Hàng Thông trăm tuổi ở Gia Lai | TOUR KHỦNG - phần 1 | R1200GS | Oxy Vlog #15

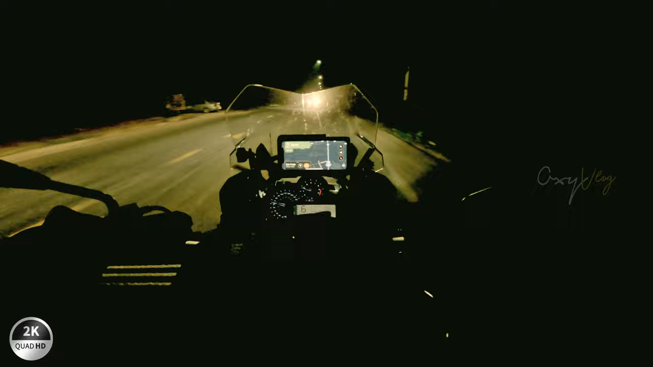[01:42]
Đang đi xuyên qua rừng nè. Tối quá không thấy, chắc mọi người không thấy đâu.